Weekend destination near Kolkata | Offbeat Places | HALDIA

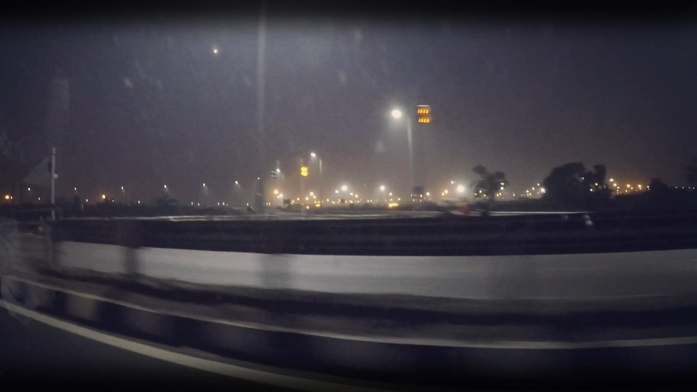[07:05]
And you will see a series of orange lights in the background.